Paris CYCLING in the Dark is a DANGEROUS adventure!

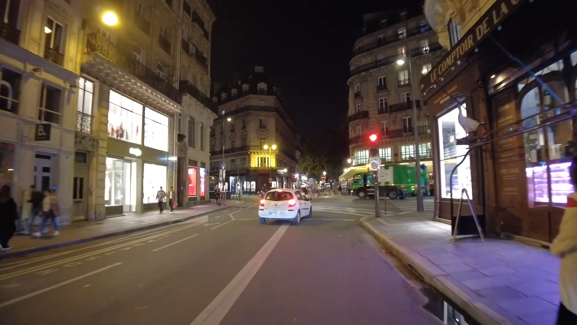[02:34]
What a beautiful day. Oh my god. People are just coming out of nowhere. What is happening? So this is Etienne Marcel. Blizzard Cafe. We're gonna cross over. We're gonna cross over here.
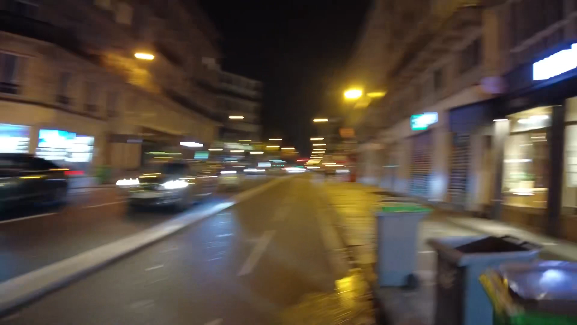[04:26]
Here we have Beau and me. But it's closed now. Cough, cough.